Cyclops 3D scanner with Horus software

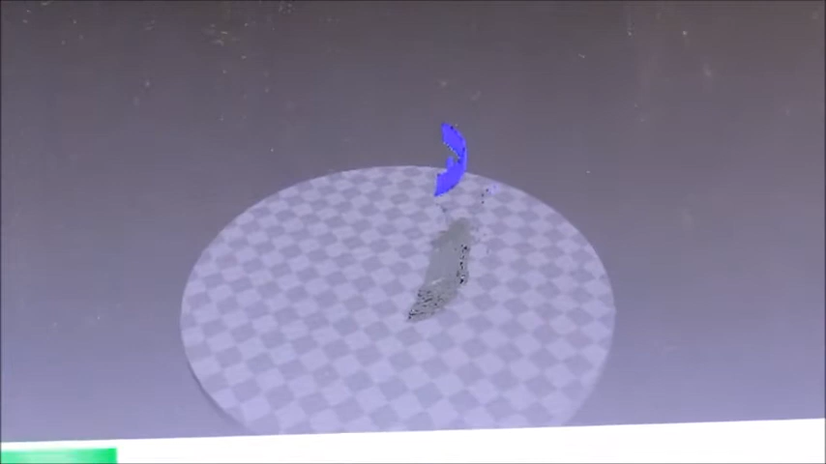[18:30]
It's again because I did not bring the lasers correctly. Horizontal. Vertical.
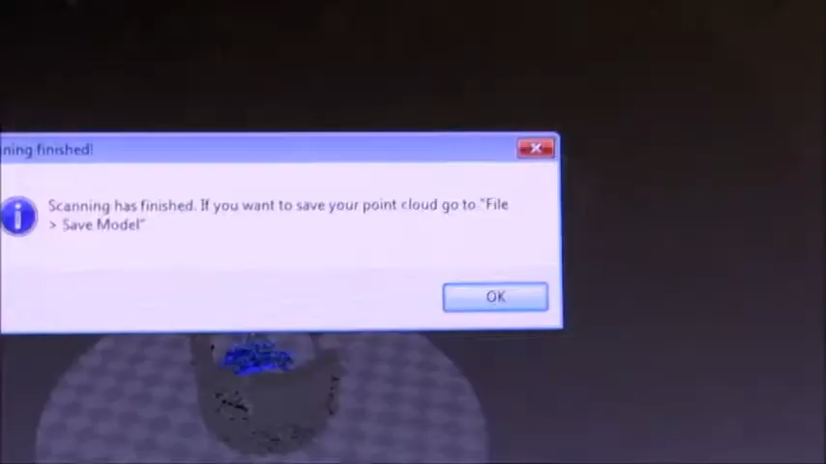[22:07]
Okay, and this is what it says.
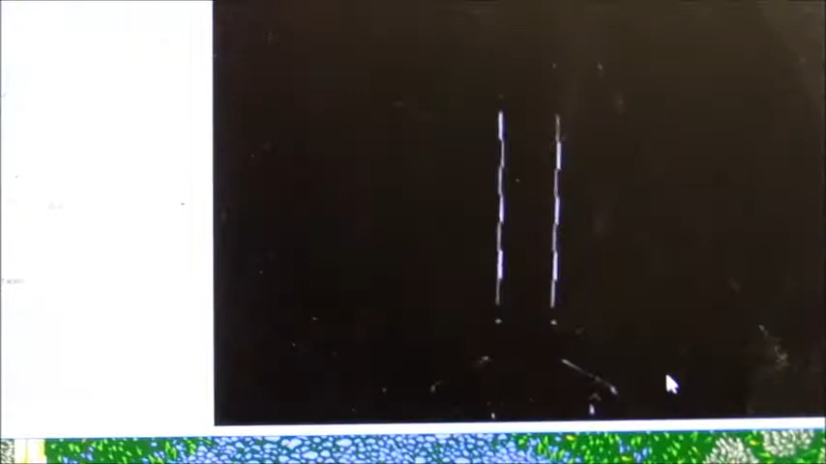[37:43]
Once you get it set, you never go back and you just pull up that same profile for this situation.